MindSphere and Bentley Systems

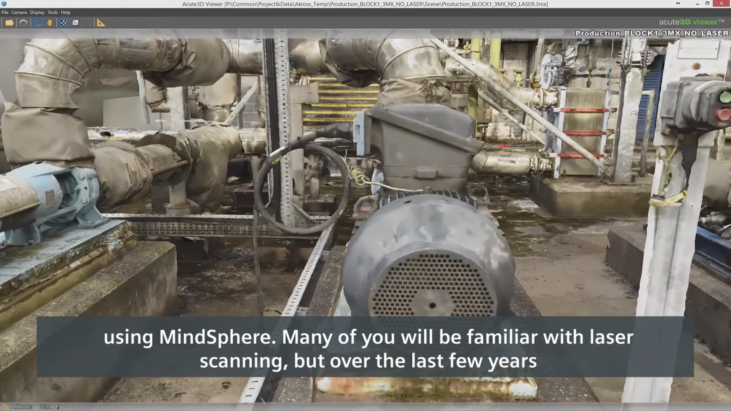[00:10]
Many of you will be familiar with laser scanning but over the last few
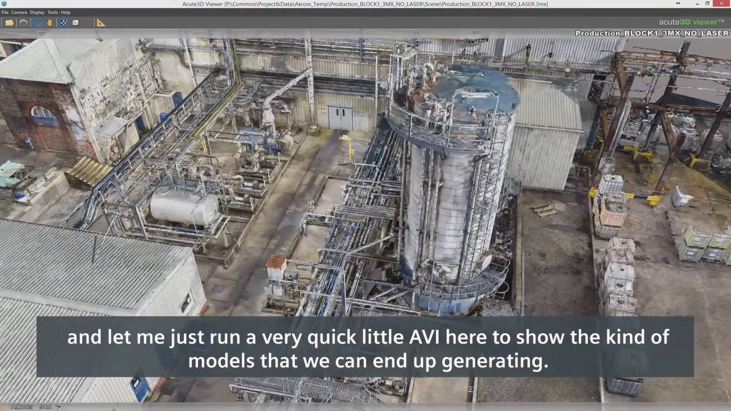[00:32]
avi here to show the kind of models that we can end up generating very
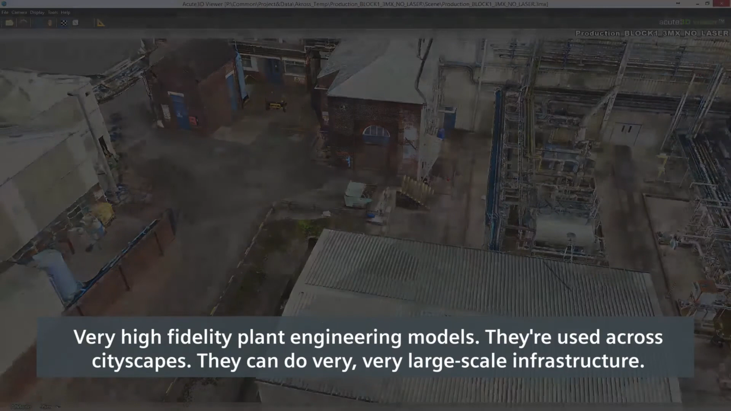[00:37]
high fidelity plant engineering models they're used across cityscapes they can do
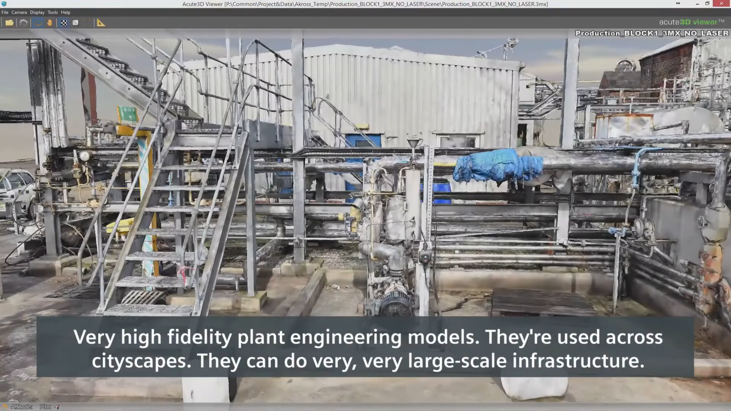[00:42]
very very large scale infrastructure that generates these reality meshes and these